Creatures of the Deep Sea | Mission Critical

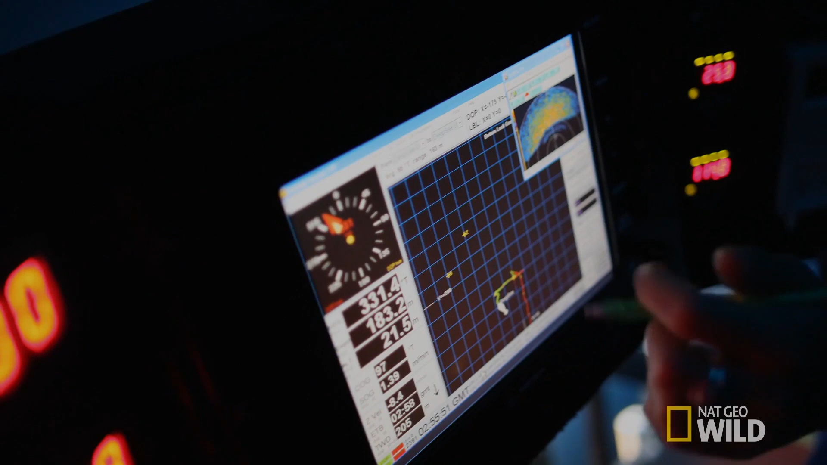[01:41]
Our depth is on 183 meters and descending. Oh my gosh, swordfish. Swordfish. Holy cow.